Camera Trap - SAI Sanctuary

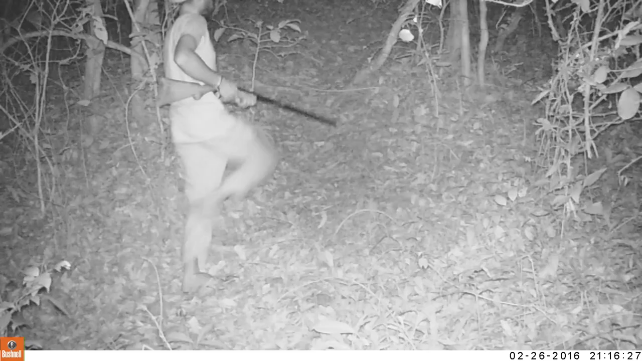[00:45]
coming in here illegally for poaching or illegal logging so since the camera traps have been around in the sanctuary that has also
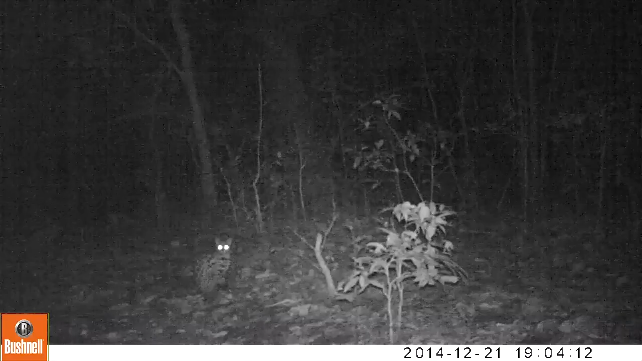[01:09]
night now that gives you color photos but it also disturbs the animals and
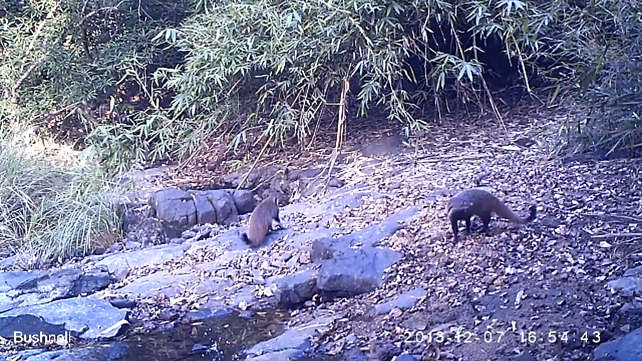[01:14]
anybody who sees it who's trespassing can see it also but now most of the camera traps we have shoot through through
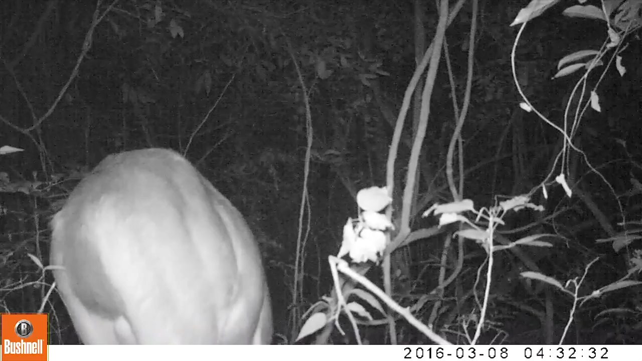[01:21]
a filter so humans can definitely not see the red glow so they're caught and most animals can't either with possible